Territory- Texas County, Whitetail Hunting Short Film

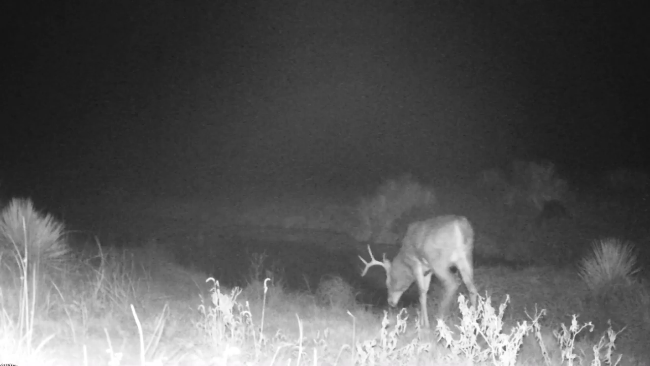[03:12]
It's almost unbelievable how much these deer move during the rut. For instance, I found this buck on my trail camera in the river bottom, 4 miles away from where I found him bedded the next morning in the breaks, just 5 hours later.